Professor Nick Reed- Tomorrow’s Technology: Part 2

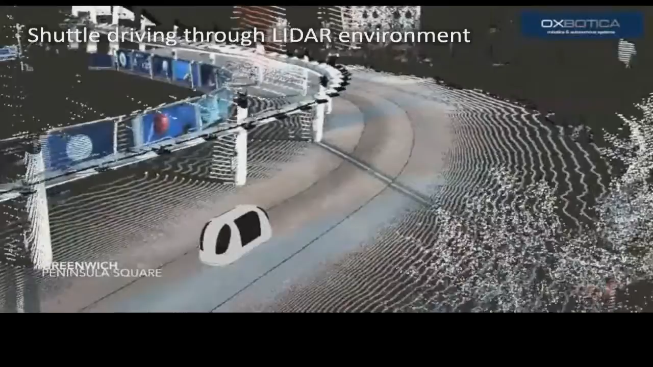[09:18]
It's a 3D laser point cloud created by Oxbotica.
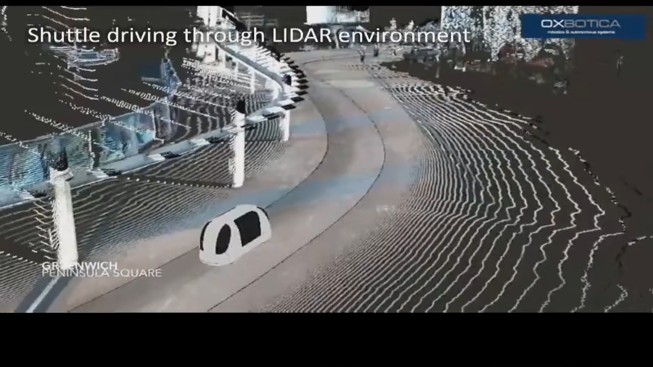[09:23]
And it's an animation of our shuttle vehicle that we'll be testing next year, operating in this laser point cloud. And it's using the laser point cloud environment to learn its route,
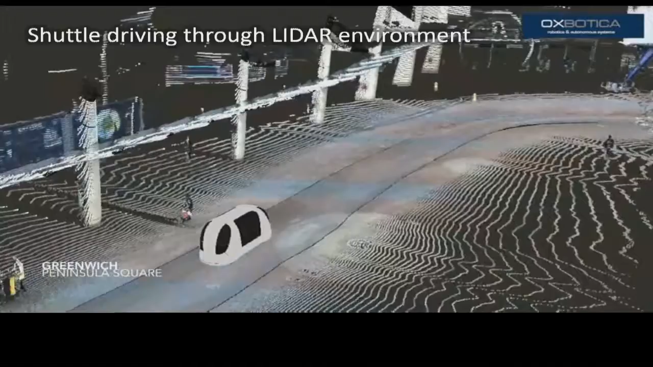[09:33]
understand where it is, where it needs to go, and what obstacles there might be in its path. And comparing that to the sensors on board the vehicle in the real driving situation,
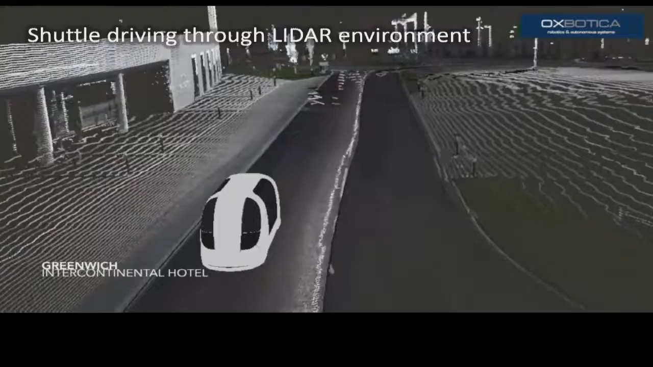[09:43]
it can navigate safely in a self-driving manner. But really, the point around connected and automated vehicles,